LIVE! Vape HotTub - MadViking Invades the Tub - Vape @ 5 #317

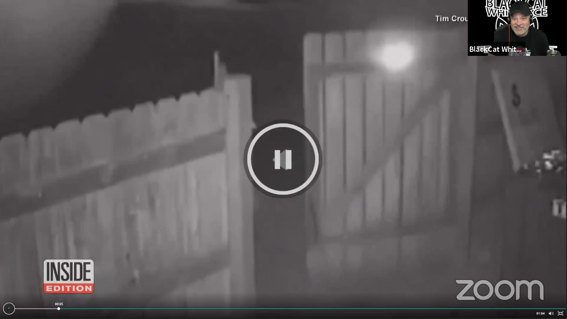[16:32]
Here we go. Still isn't. That may be news to a bear in the town of Lyon, about an hour northwest of Denver. The ursine broke down a gate to get onto the property of a marijuana dispensary called the Bud Depot. It proceeded to sniff around, sizing up its options before setting its sights and paws on a dumpster.
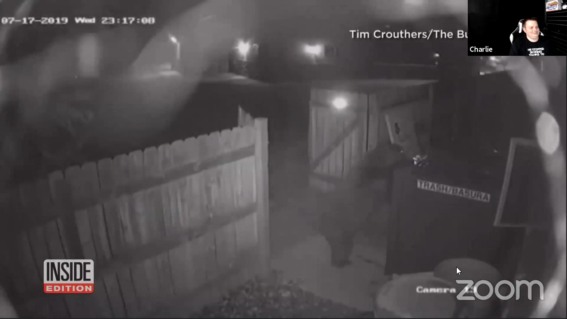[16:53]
Failing to break open the dumpster, the bear put its bear powers to work. It hauled the giant bin out of the gate through which it had entered and took it off site.
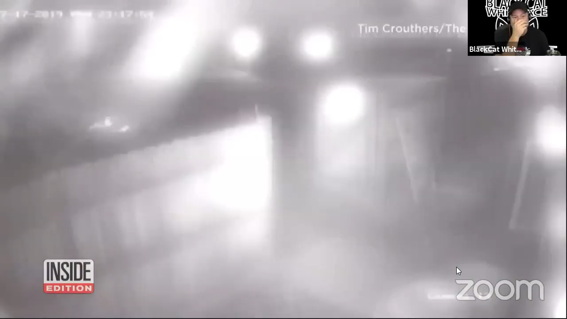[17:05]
But the dumpster failed to satisfy its chronic hunger. Reportedly, after 2 hours trying to pry it open, the bear gave up. It all happened around midnight and not 4:20.